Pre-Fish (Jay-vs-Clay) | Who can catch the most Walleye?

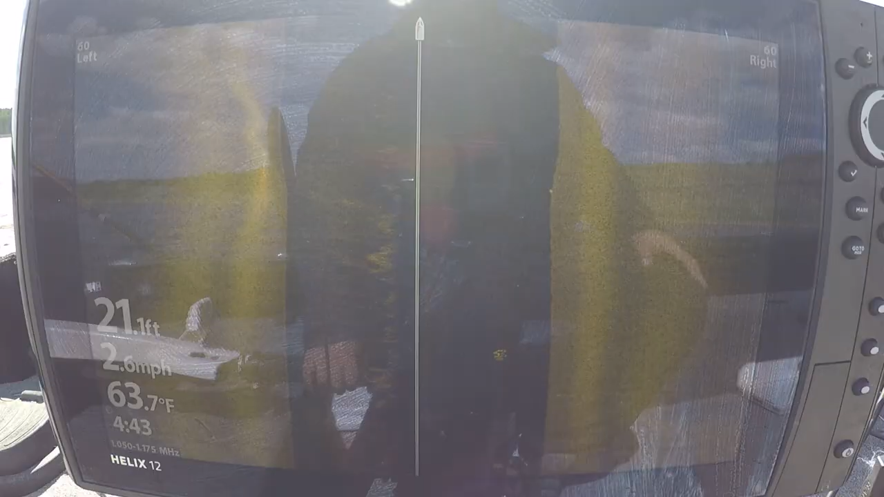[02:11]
On screen: depth 21.1 ft, water 63.7°F, speed 2.6 mph
I'm only reading right now 60 feet out the left, 60 feet out the right.
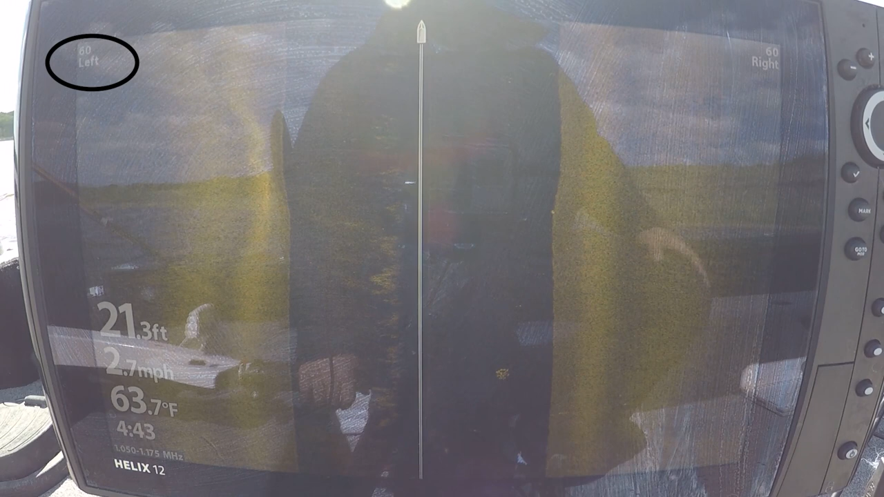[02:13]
On screen: depth 21.3 ft, water 63.7°F, speed 2.7 mph
You want to try to keep a straight line for the most part, because as soon as you start to turn, everything just kind of gets all messed up in there. Your readings become a little bit different.
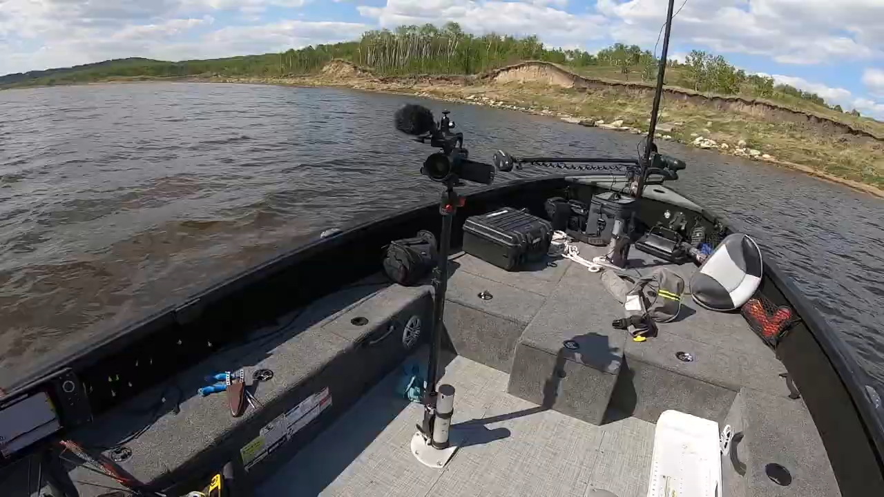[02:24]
So I came right at the shore here, where I know I want to fish a little bit down the shoreline here, this point. I'm going to check the top side of this point first here, where the wind's pounding, and then I'm going to come around the end. Came up nice and sharp, 8 feet.
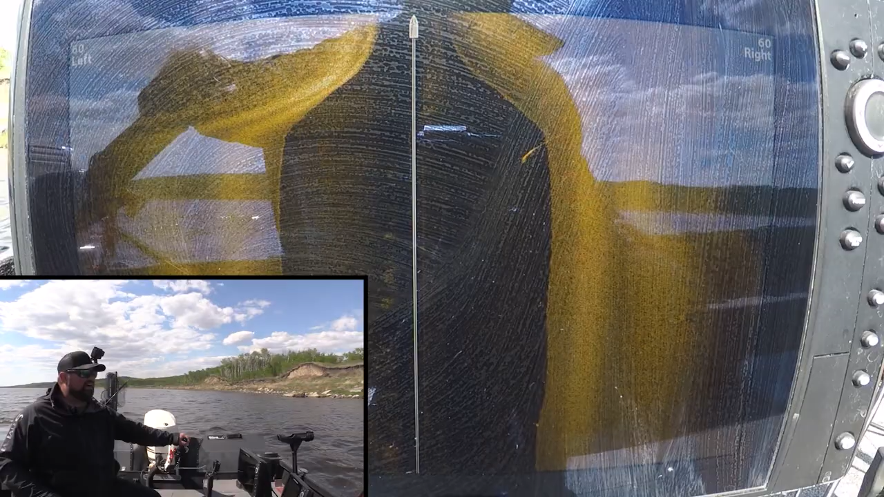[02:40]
I probably want to sit in about, I don't know, 10 feet and side imaging in a little bit. So that right there, these could be fish, these little white specks there. They are, it's small. It looks like I got some rock, debris, gravel on my right hand side here. That's a fish there. See the little white speck with the shadow lower? I would say that's a fish. Obviously, some fish are gonna show up better than other fish.
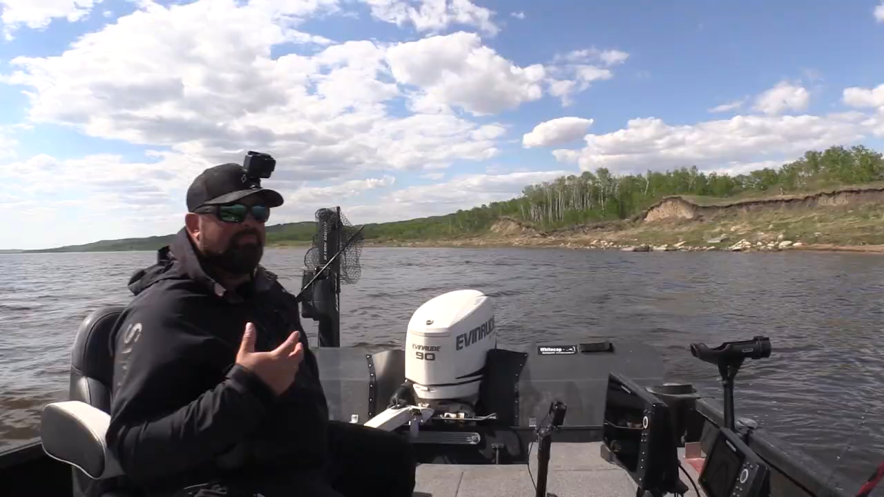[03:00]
It's sometimes you'll look on your side imaging and it's like, okay, yeah, like there's like the body and the tail. Carp show up really well on here.
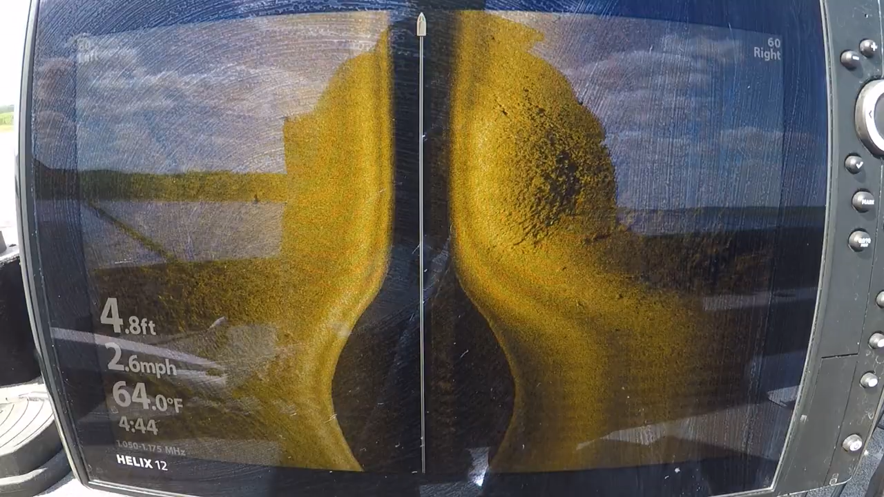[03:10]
On screen: depth 4.8 ft, water 64.0°F, speed 2.6 mph
That'd be a fish right here.
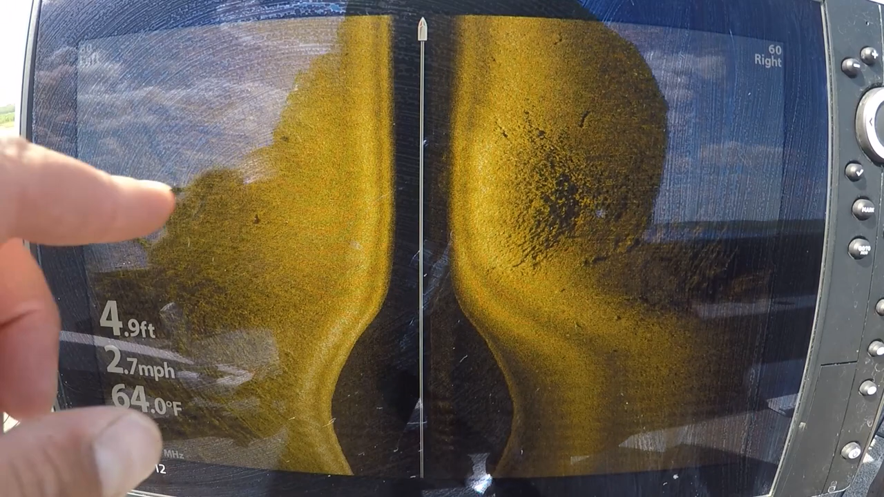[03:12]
On screen: depth 4.9 ft, water 64.0°F, speed 2.7 mph
See a little white speck up higher, a little shadow, smaller fish though.
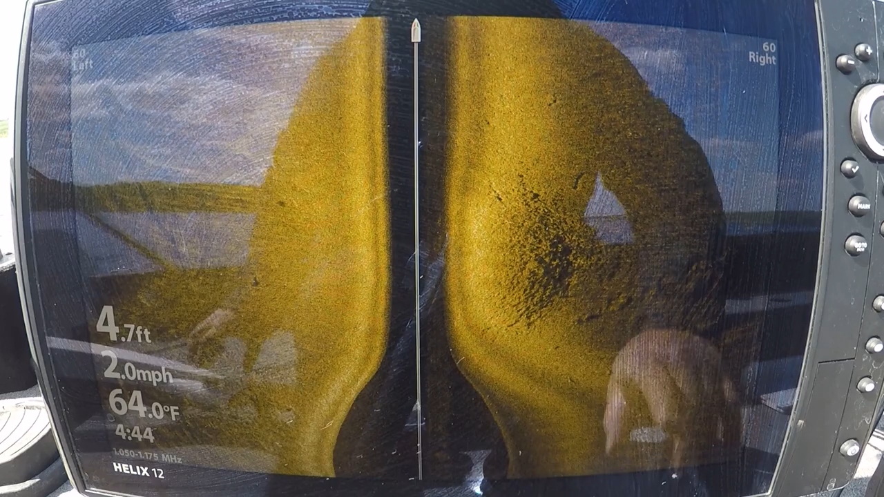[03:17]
On screen: depth 4.7 ft, water 64.0°F, speed 2.0 mph
Like I said, off the right hand side, there's a little bit of gravel out here. It looks like maybe some rock. There's lots of stuff going on here.
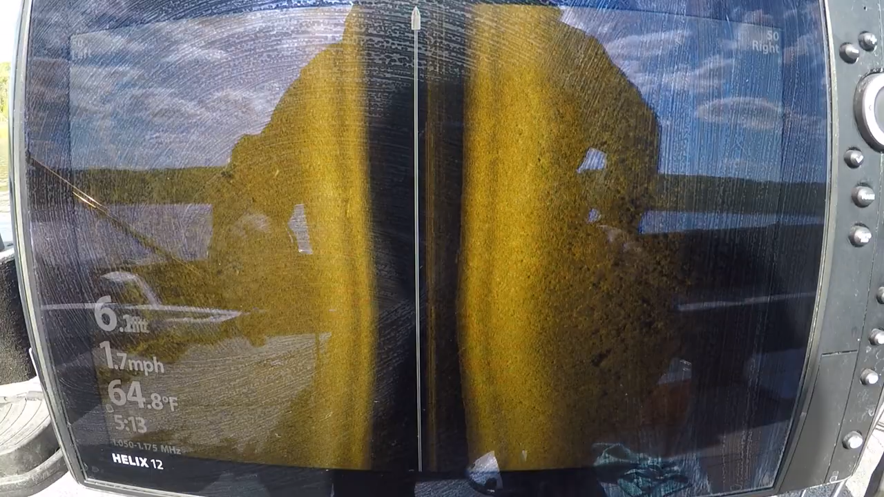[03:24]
On screen: water 64.8°F, speed 1.7 mph
That looks like some bait and some fish mixed in possibly.
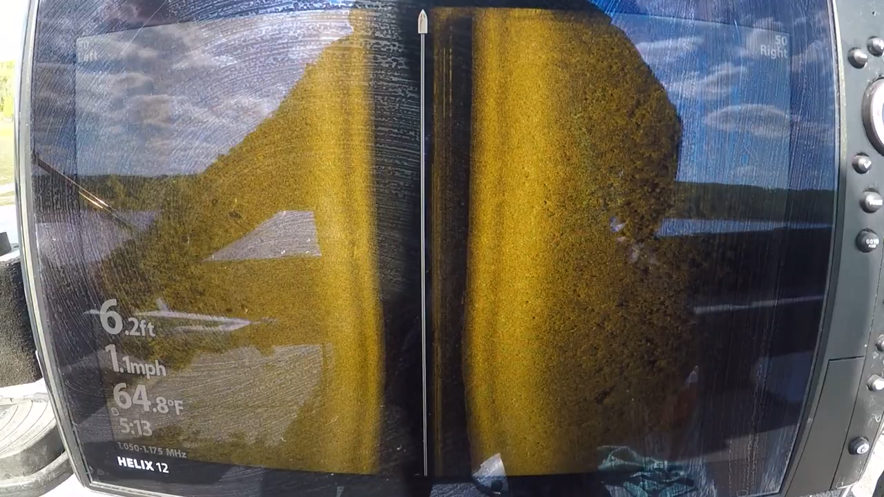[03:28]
On screen: depth 6.2 ft, water 64.8°F, speed 1.1 mph
I need to clean the screen real quick. That's what I need to do.
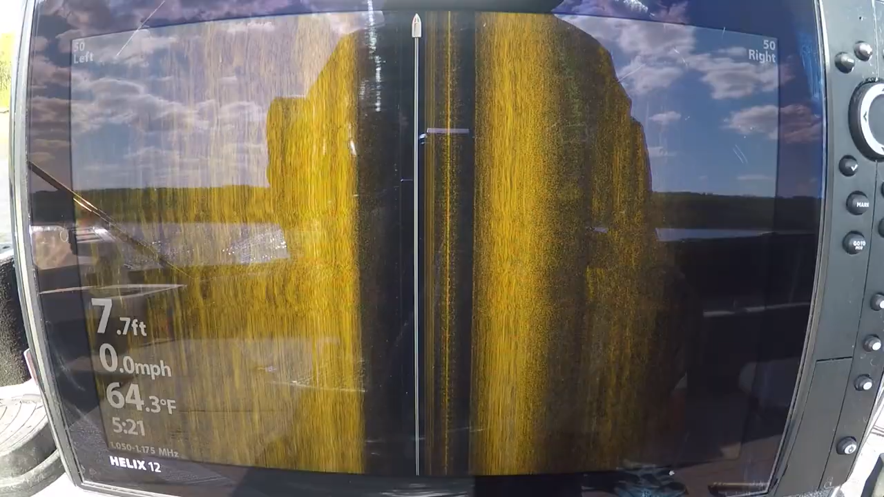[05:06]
On screen: depth 7.7 ft, water 64.3°F, speed 0.0 mph
You can see when I sit down,
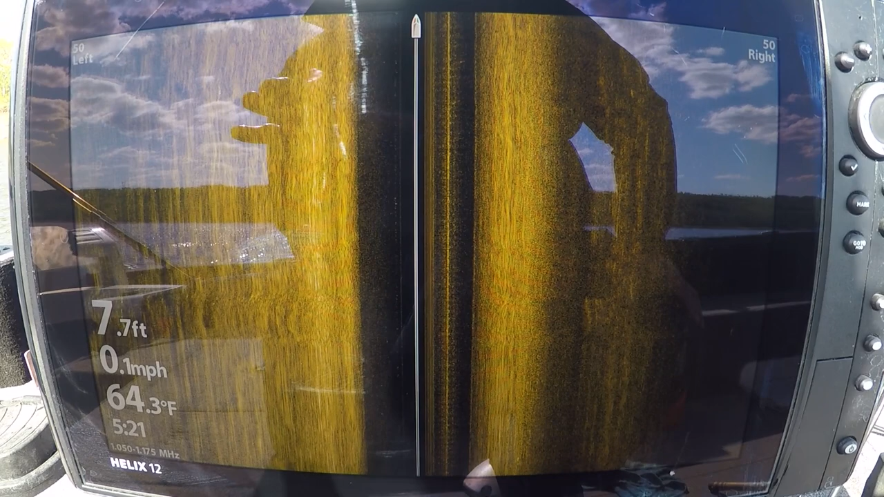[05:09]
On screen: depth 7.7 ft, water 64.3°F, speed 0.1 mph
because I'm not moving right now, the images aren't super clear on the side imaging, but you can see here some fish here.
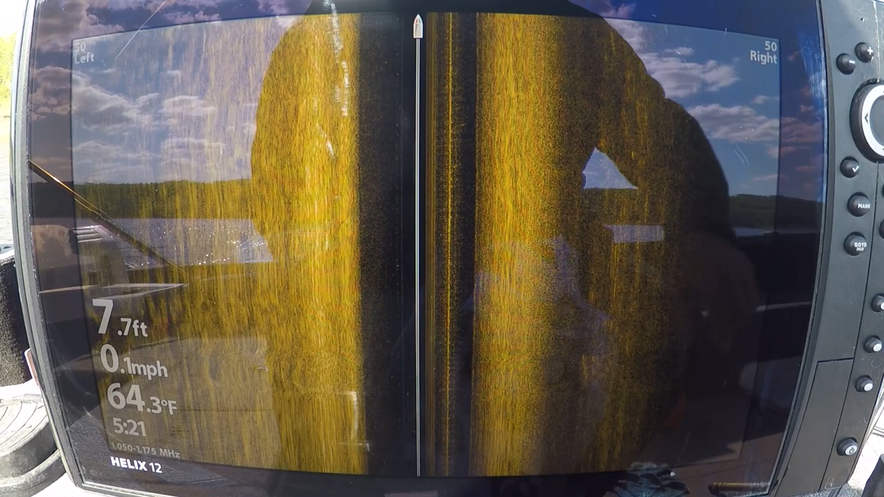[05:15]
On screen: depth 7.7 ft, water 64.3°F, speed 0.1 mph
There's a white mark there with a shadow, white mark up there. Can't really see the shadow though.